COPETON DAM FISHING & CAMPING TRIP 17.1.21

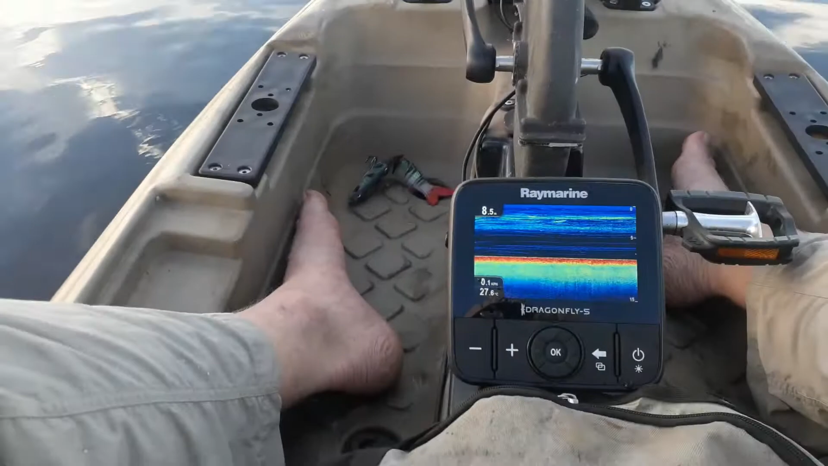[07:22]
Been a few things come through on the sander. A few arches and stuff. A few bit of bait. Had a bit of a cast at them. But, yeah.